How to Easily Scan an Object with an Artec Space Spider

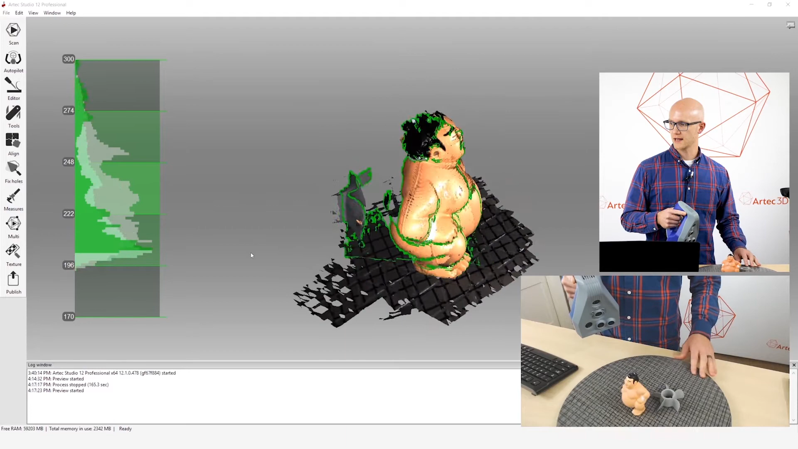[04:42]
You'll notice that green box, it's kind of a, it's a green rectangle, looks a little skewed because you've got perspective there, but that is the field of view of the scanner,
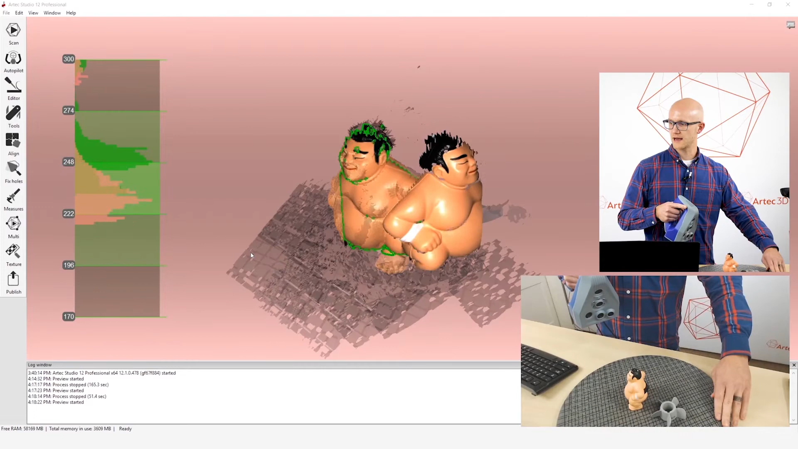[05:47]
So you want to make sure that as you're moving,
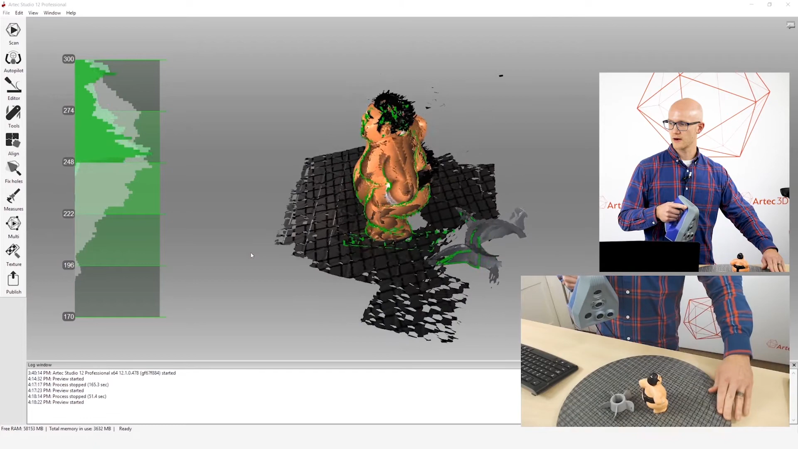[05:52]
you want to move slowly and deliberately, smooth movements with the turntable and with the scanner.
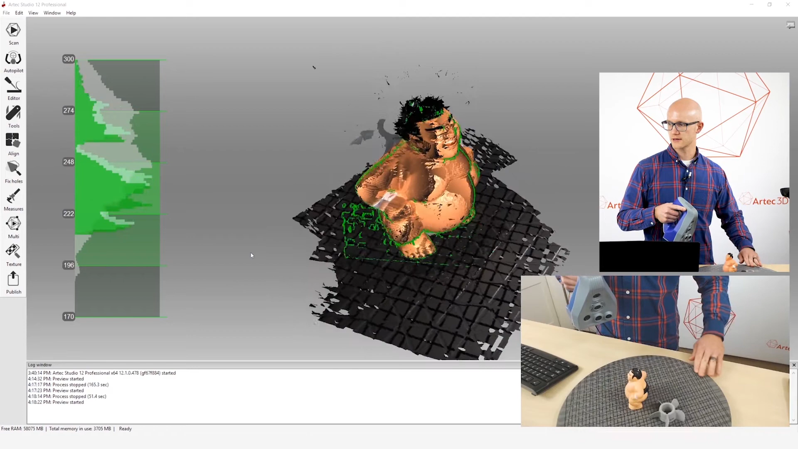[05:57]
You don't want real jerky movements.
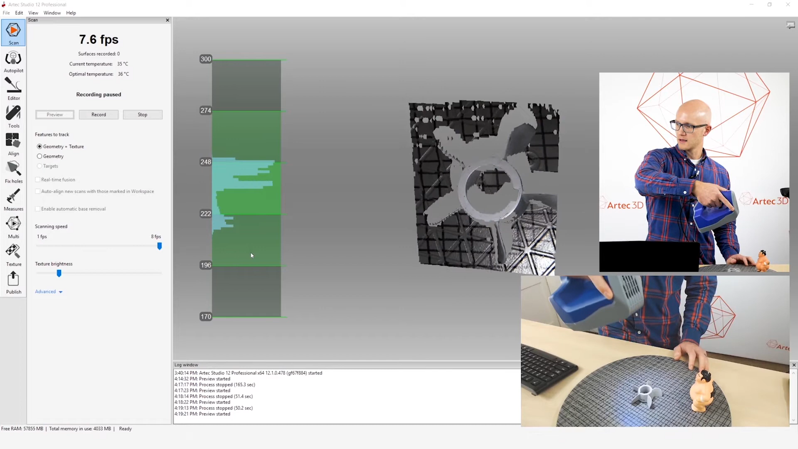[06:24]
if I'm scanning straight down like this at more of an extreme angle, of course this is a really good surface,
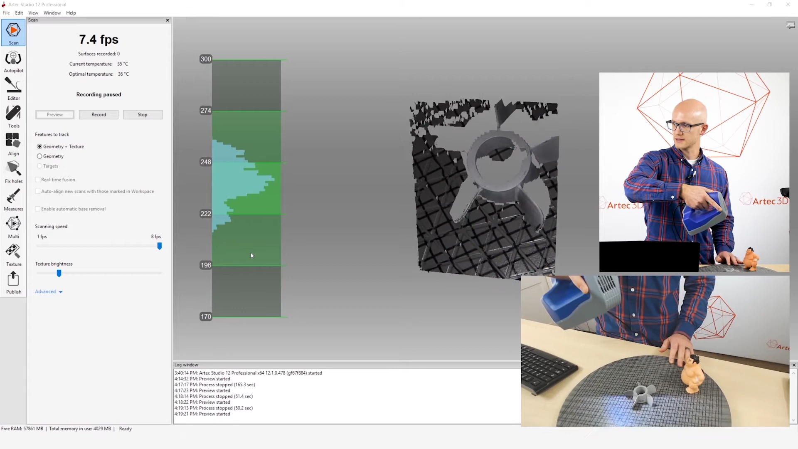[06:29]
it may not capture some of this in here very well on the side walls. It's going to capture the side walls a lot better if I am perpendicular to that surface.
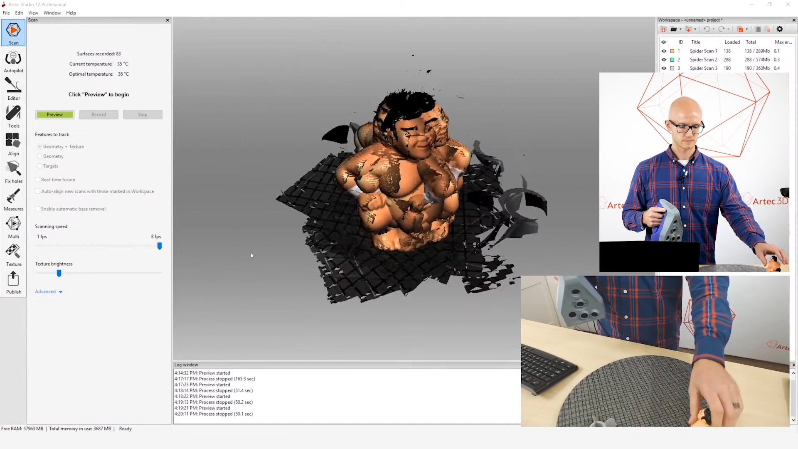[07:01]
Same thing with this little propeller.
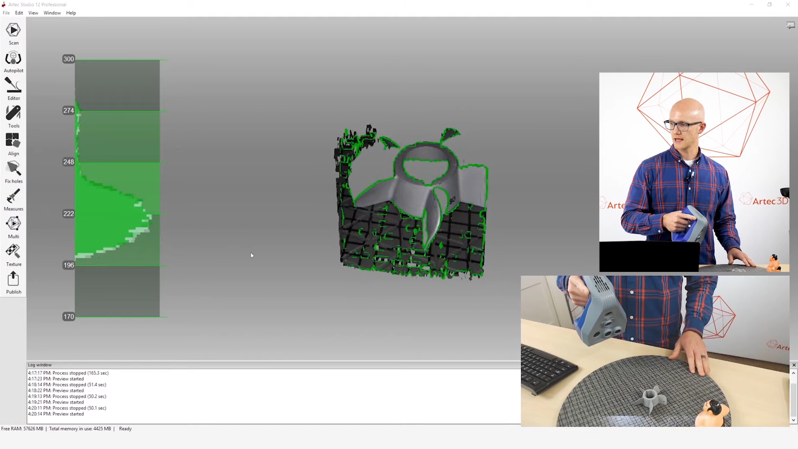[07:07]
If I'm scanning, I want to scan from different angles. If you watch the center there,
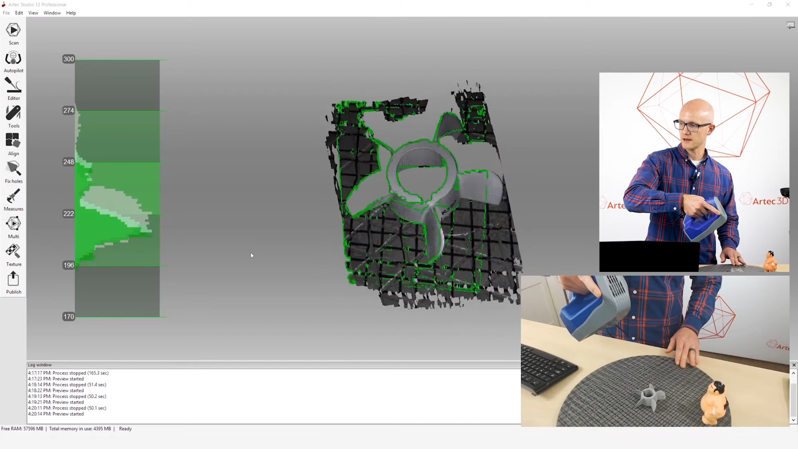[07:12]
I actually capture more at a different angle here because it's able to see down inside of that center hole right there.
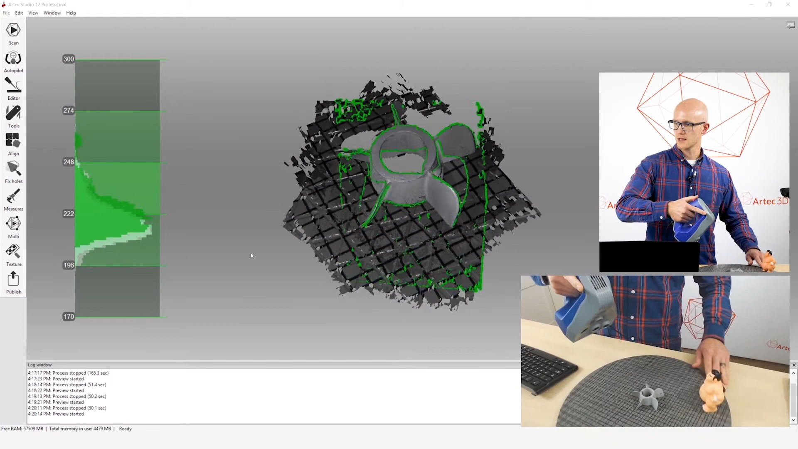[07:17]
So you want to scan from lots of different angles.
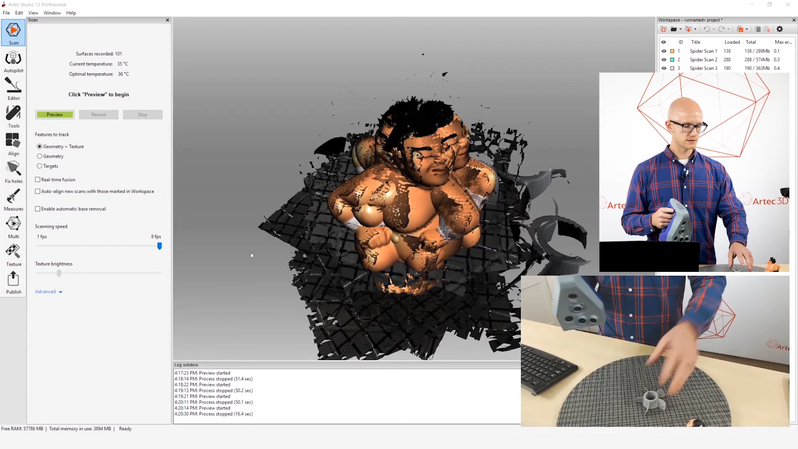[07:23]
And then finally, if you do lose tracking, we already talked about this a little bit, but if you are scanning
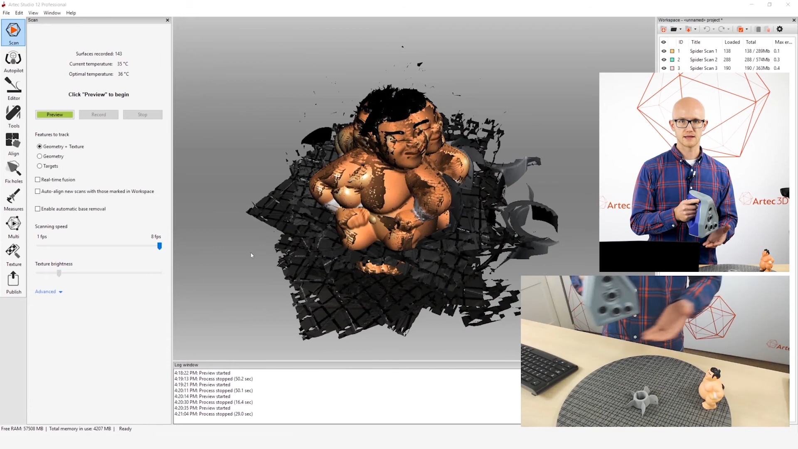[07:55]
you can stop your scanning and then just start again and then you should be able to realign those multiple scans as long as you've got enough overlap. So don't worry about it if you do lose tracking.